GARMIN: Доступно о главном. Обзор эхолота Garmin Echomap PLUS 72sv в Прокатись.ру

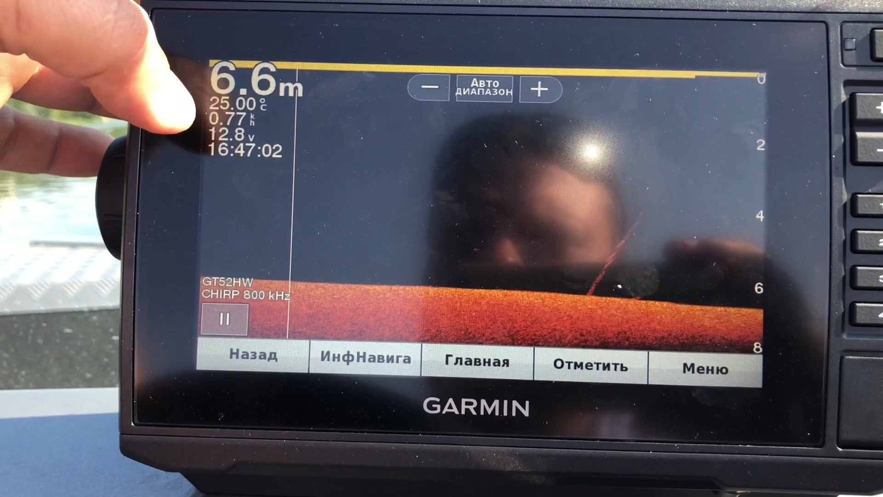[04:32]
On screen: depth 6.6 m, water 25.00°C
Можно покупаться, если есть желание. Боковое сканирование, естественно, мы стоим на месте. И тут полный пока дребедень. Давайте попробуем завестись и пройдем сейчас тихонечку.
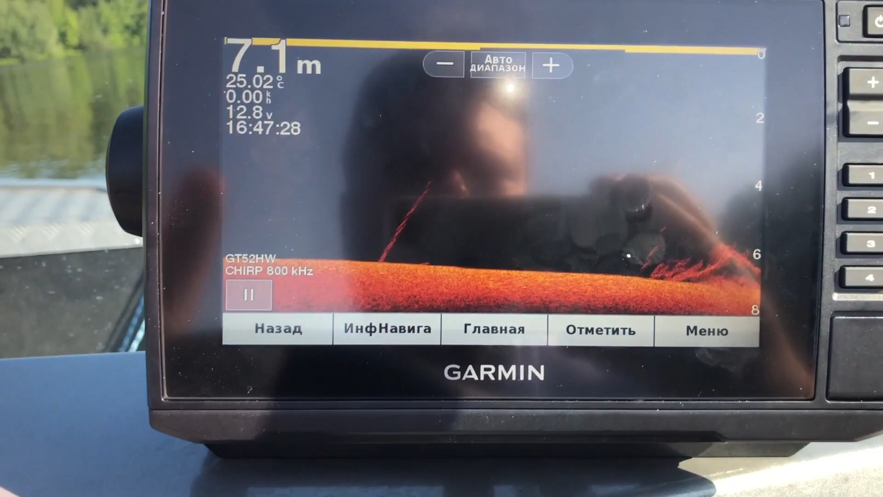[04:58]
On screen: depth 7.1 m, water 25.02°C
Вот такую интересную штуку он рисует.
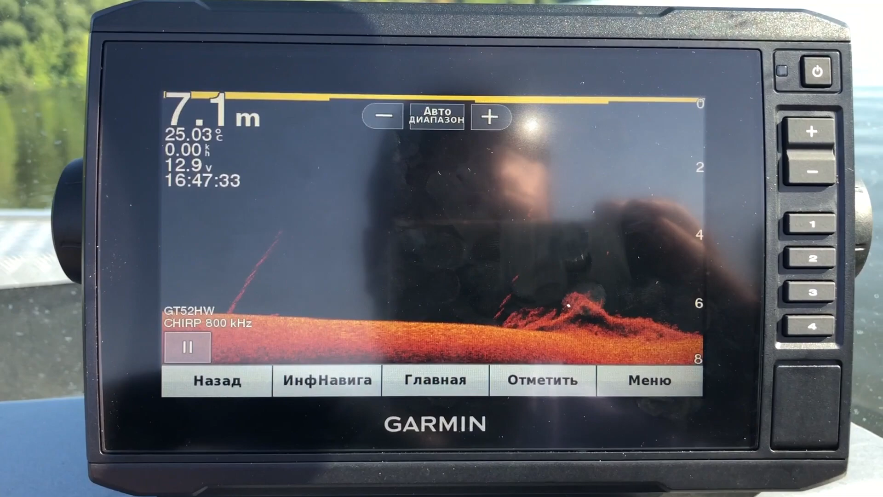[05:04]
On screen: depth 7.1 m, water 25.03°C
Это наш Chirp Halot 800.
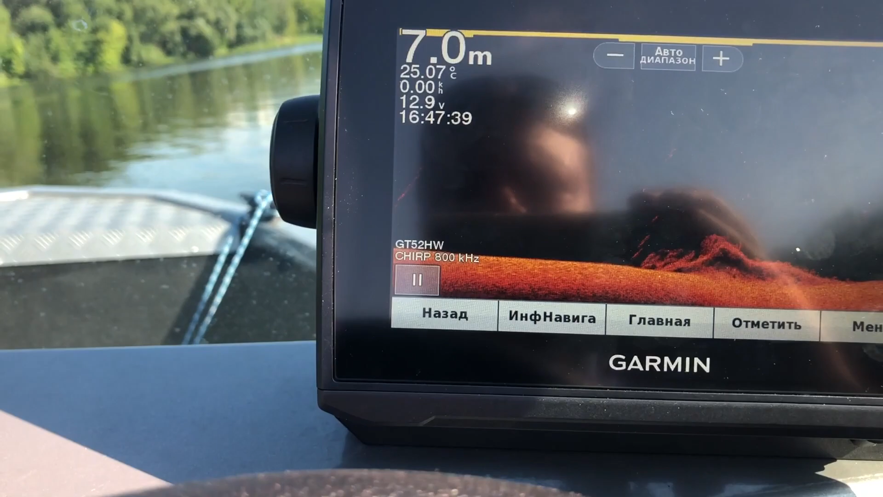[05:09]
On screen: depth 7.0 m, water 25.07°C
В общем-то, естественно, его можно настроить. Значит, настройки сонара можно изменить на… Минутку. Тип датчика.
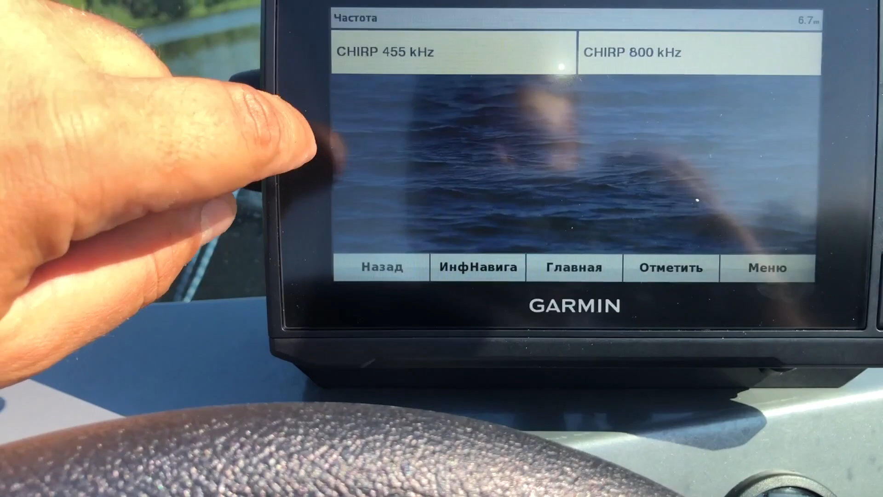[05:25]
Частоту можно поменять, например, либо 455 поставить, либо 800.
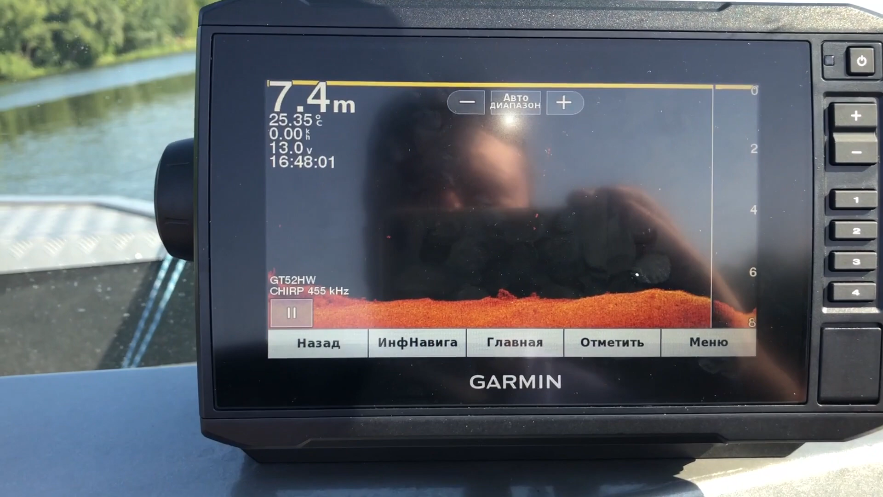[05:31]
On screen: depth 7.4 m, water 25.35°C
Здесь как раз изменения.
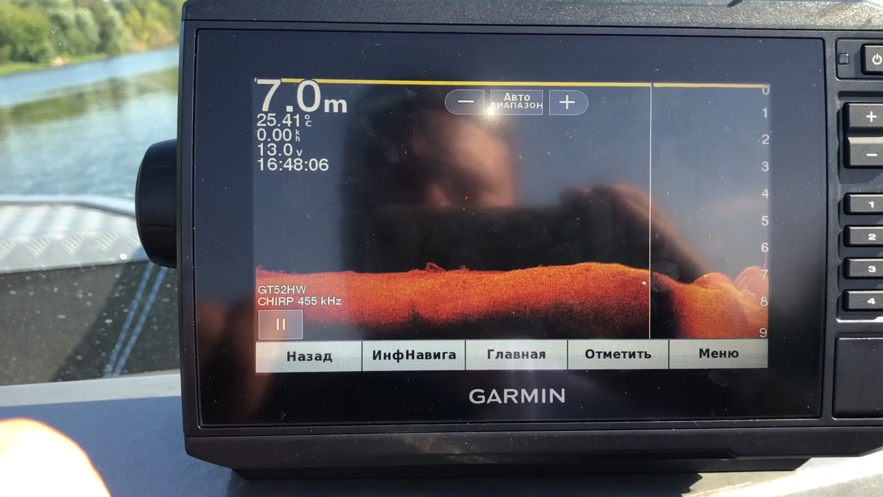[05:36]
On screen: depth 7.0 m, water 25.41°C
И вы себе настроите ваш Chirp Halot Carplotter как раз под то, что вам необходимо.
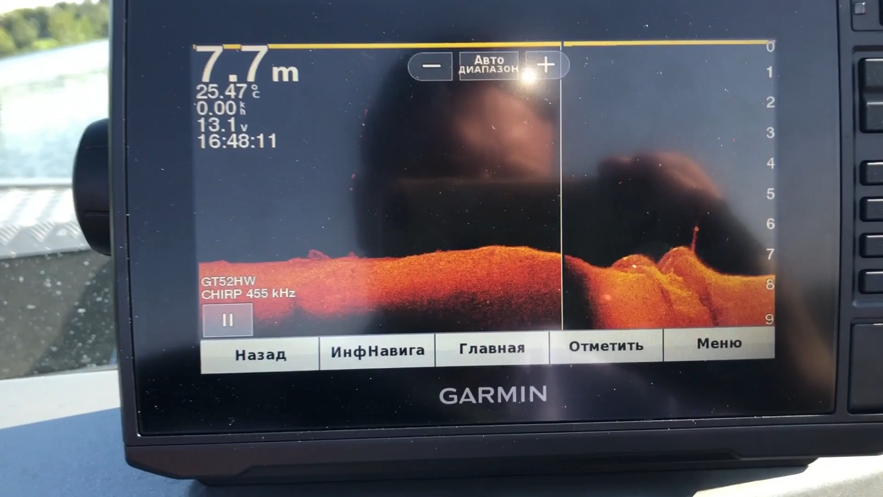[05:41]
On screen: depth 7.7 m, water 25.47°C
Вот что-то такое интересное даже, какой-то микрорельеф.
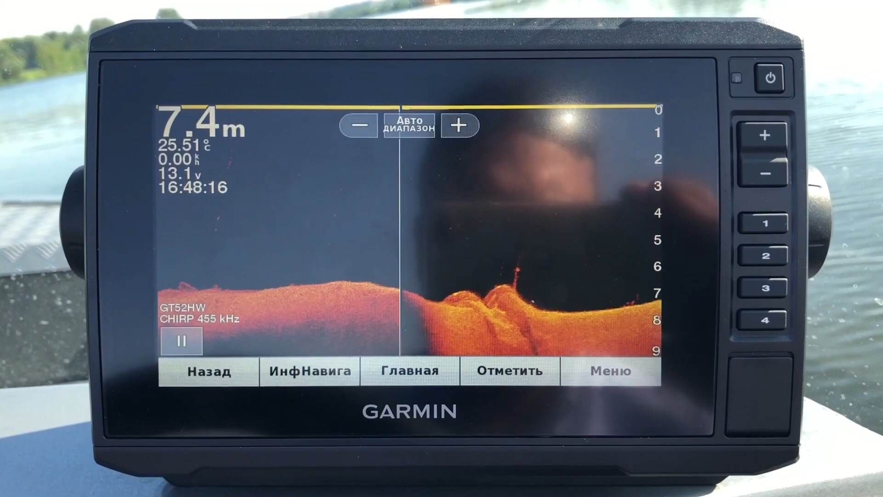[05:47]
On screen: depth 7.4 m, water 25.51°C
Так, пошли назад.
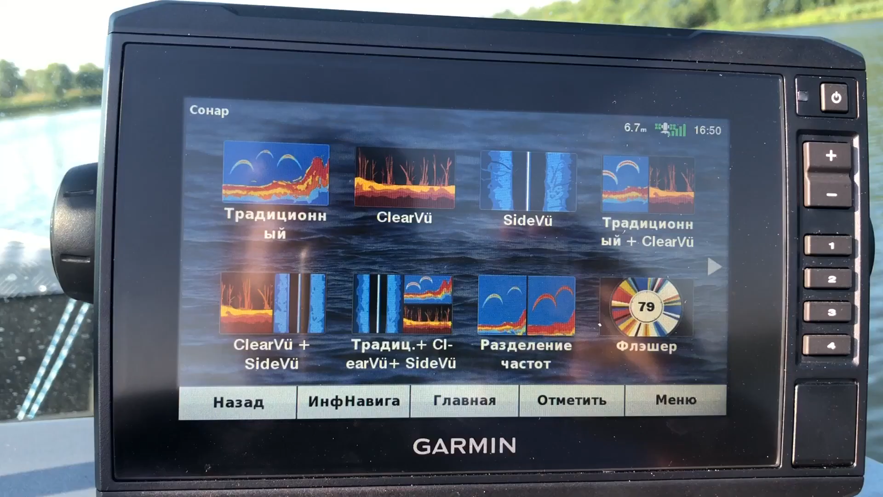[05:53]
On screen: depth 6.7 m
Давайте с вами рассмотрим функцию интересную бокового сканирования Halota. То есть, когда слева и справа от лодки можно посмотреть различные информации на дне.
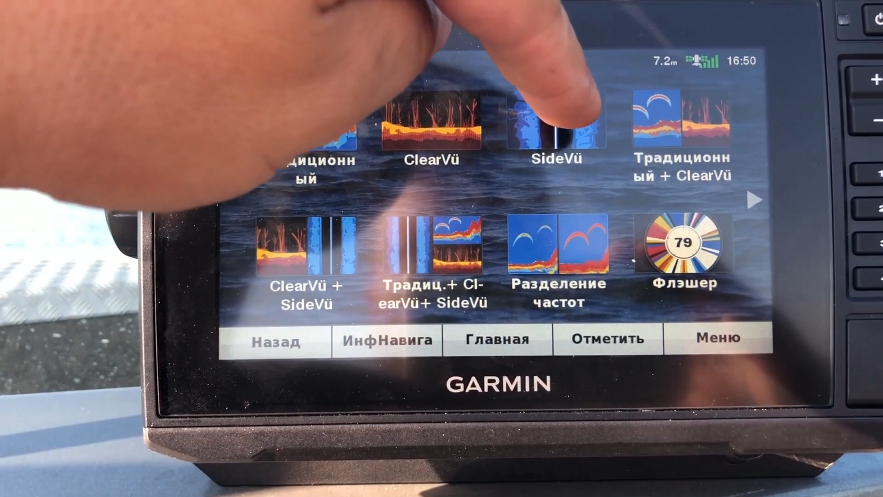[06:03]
Вот что такое функция бокового сканирования.
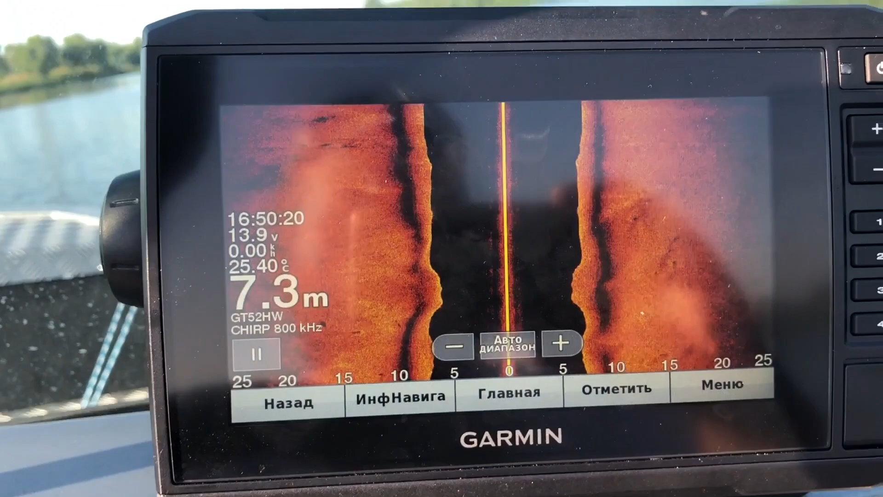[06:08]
On screen: depth 7.3 m, water 25.40°C
Надеюсь, всем видно. Сегодня достаточно яркое солнце.
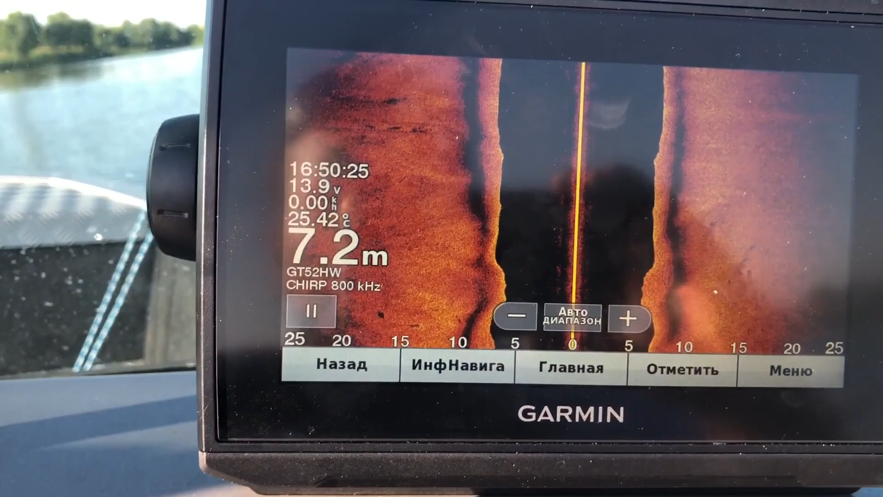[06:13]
On screen: depth 7.2 m, water 25.42°C
То есть, можно посмотреть в различном масштабе диапазон, настройка диапазона.
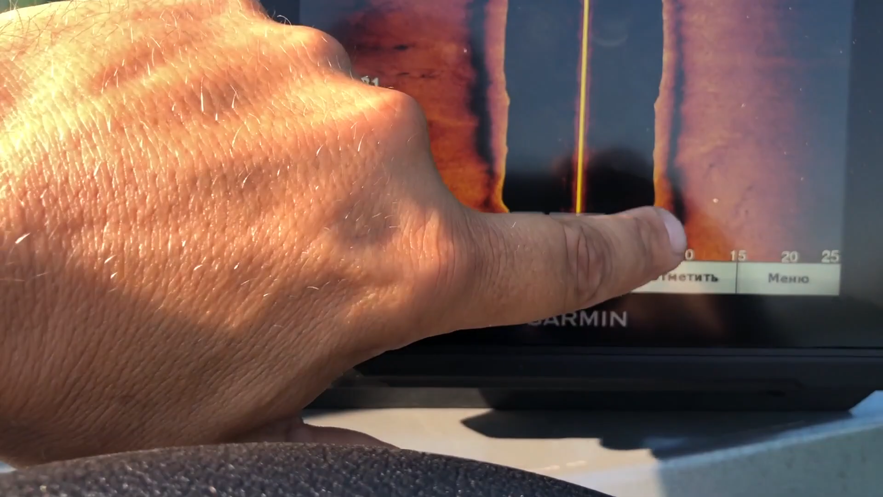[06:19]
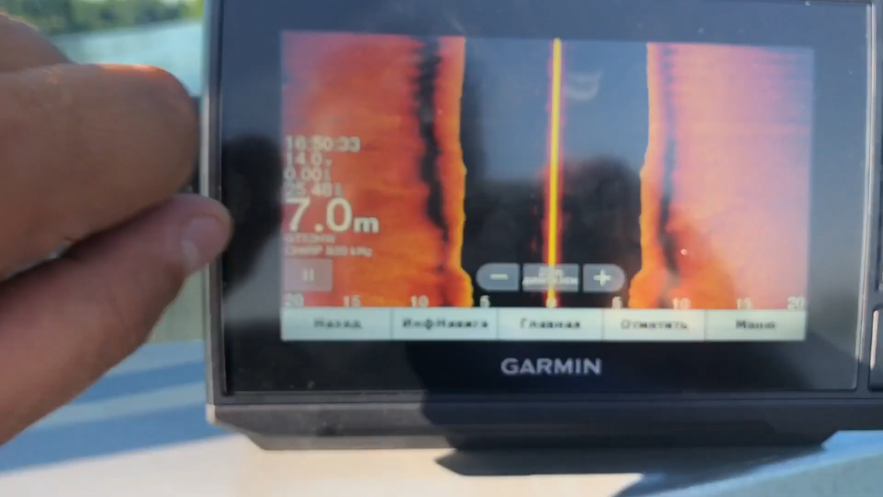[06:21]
On screen: depth 7.0 m
Что у нас происходит.
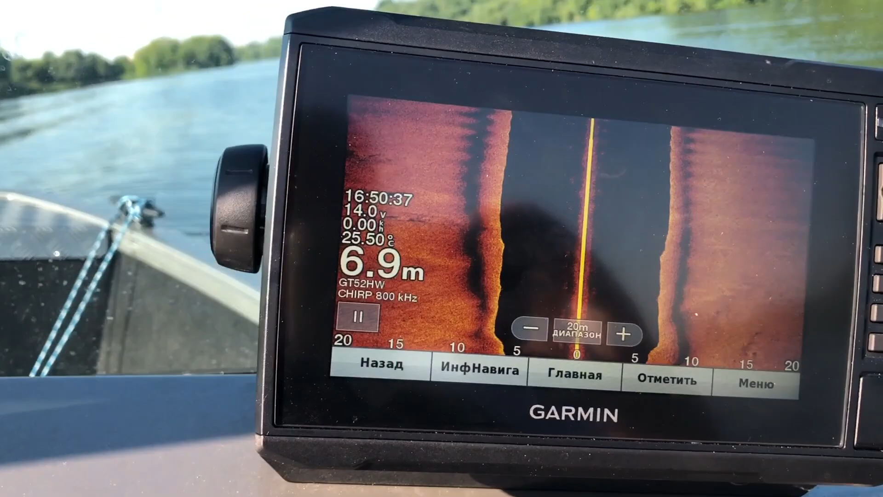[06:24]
On screen: depth 6.9 m, water 25.50°C
У нас волны у нас тут есть даже на воде.
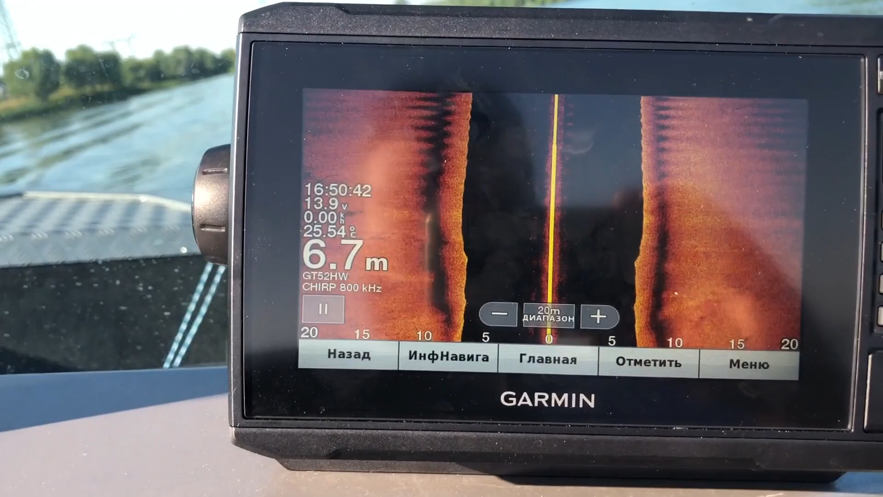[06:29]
On screen: depth 6.7 m
Что у нас там на дне. И какая структура у нас присутствует. Пойдемте на какую-нибудь интересную структуру сейчас посмотрим. Может, найдем сейчас что-нибудь.
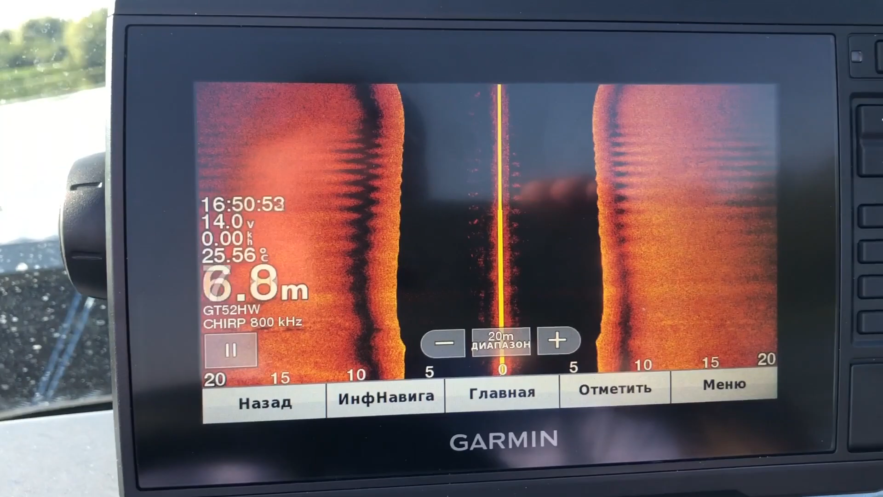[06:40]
On screen: water 25.56°C
Тут можно поменять палитру.